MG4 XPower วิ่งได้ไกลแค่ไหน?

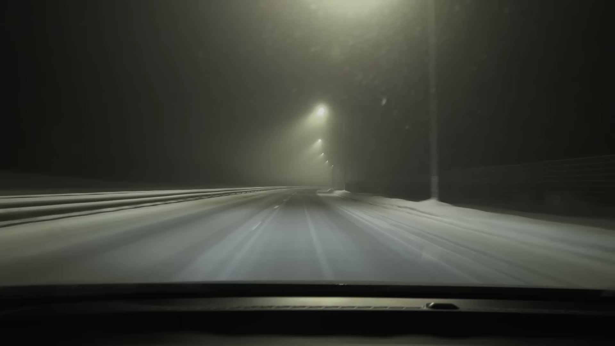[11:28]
ราก็เทส90กิโลเมตรต่อชั่วโมงก่อนนะครับแล้วก็เนี่ยที่นี่นะครับลบ24องศาเอ้ยไม่รู้เห็นไหม
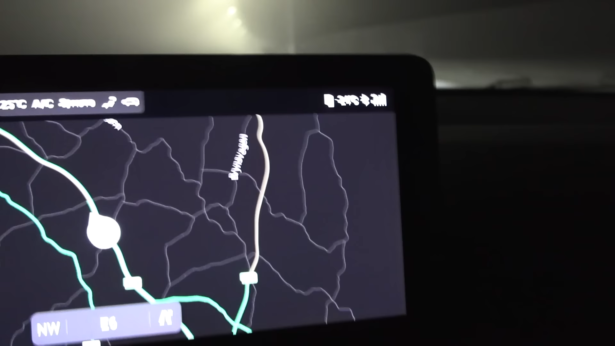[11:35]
ต้องปรับจอหน่อยเนี่ยลบ24นะครับหนาวมากเลยนะก็ดีผมอยากจะรู้ว่ามันจะใช้ไฟฟ้าเยอะแ
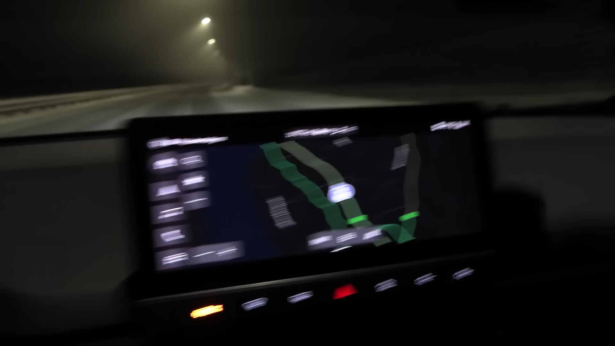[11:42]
ค่ไหนนะครับตอนนี้เป็น285วัตต์เอาต่อกิโลเมตรนะก็เมื่อกี้ผมเห็น
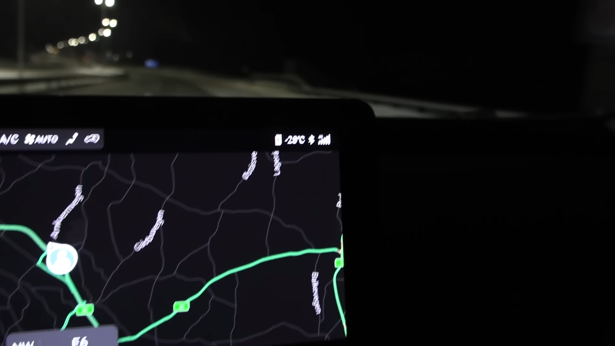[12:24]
องศาปัดโทโคตรหนาวแล้วนะครับถ้าคุณออกไปข้างนอกแล้วก็ฉี่น
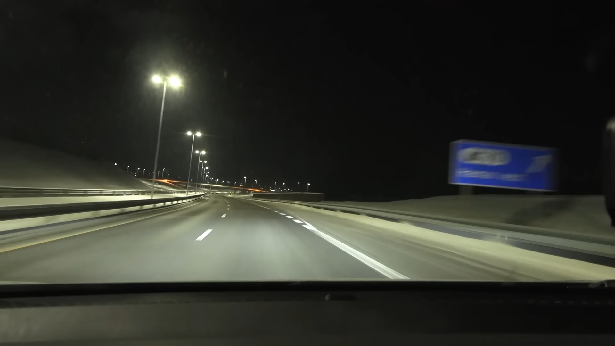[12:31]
ะมันจะมีก้อนน้ำแข็งตกพื้นนะกลุ้งๆโอเคแล้วก็ตอนนี้เราก็ใช้259
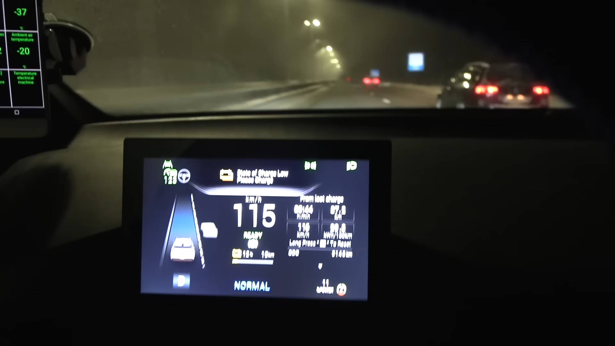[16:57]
เราอยากจะขับ123กิโลเมตรต่อชั่วโมงแต่มันไม่ได้นะครับตอนนี้กลายเป็นเราไม่มี power พอเราแซงคันนี้ไม่ได้แล้วนะครับโอ้โห